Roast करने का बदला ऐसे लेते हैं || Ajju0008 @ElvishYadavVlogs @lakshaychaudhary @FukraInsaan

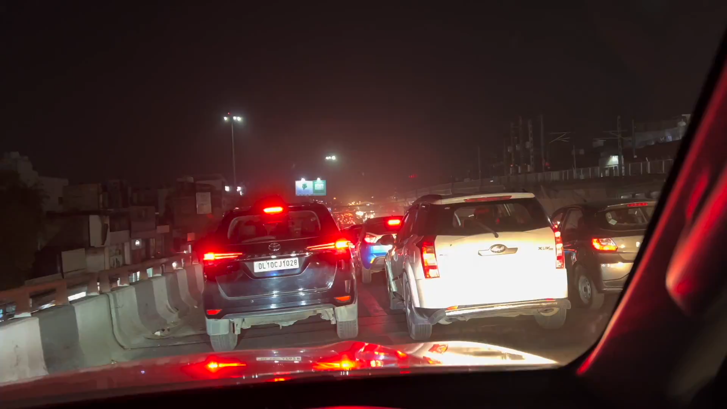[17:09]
भाई साहब दिए से चल रहे हो रोड पर हफ्ता यार हफ्ता
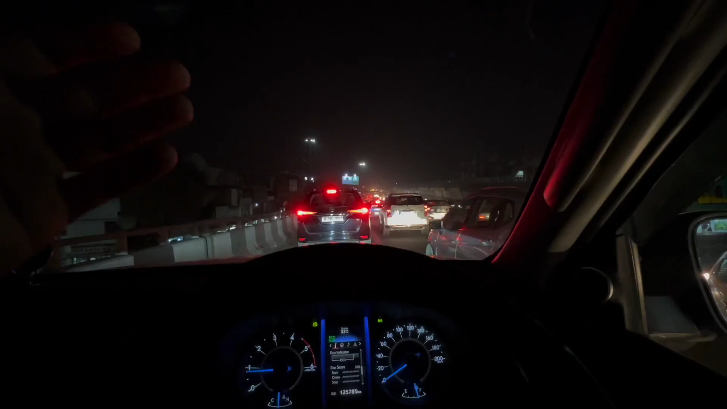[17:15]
कितने मिनट का जाम रहा है देखियो कटारिया भाई जाम है आपका 53
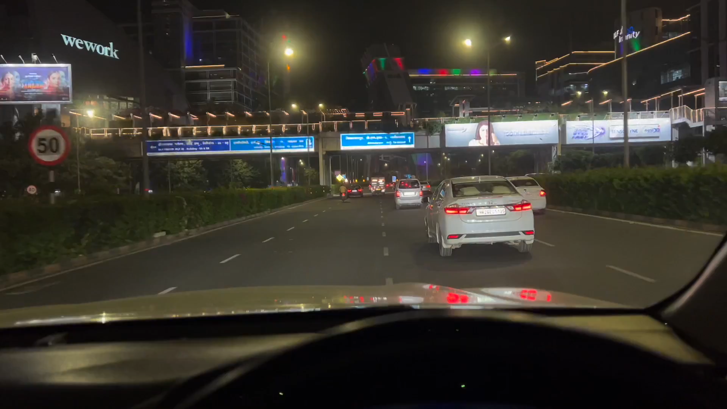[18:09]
ऐसे होते रोड और देखो यहाँ पे जाम लगाने के लिए होते ठेके रोड नहीं भाई साहब आप ना आराम से घूम के कर रहे भाई रास्ता अच्छा रोड खाली यार कैसी गाड़ी
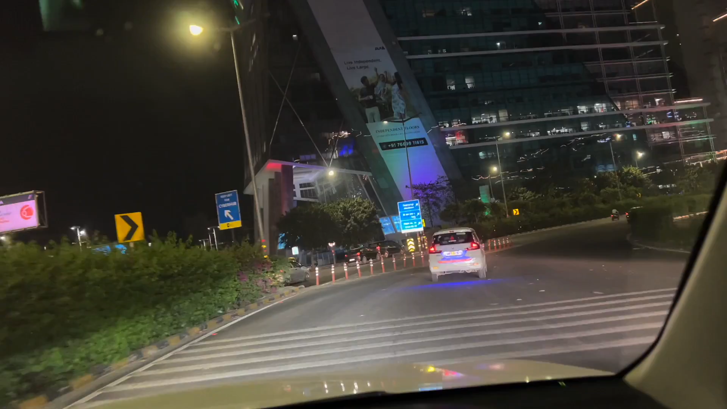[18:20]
चलाओ भाई दिए से चला रखे है रोड पे कोई जाम लगाने चुके हैं पब्लिक कितनी है भैया फ्री भी यार हो गए भाई ठीक है जाम लगाना पर रोड पे जाम क्यों लगाओ अपने घर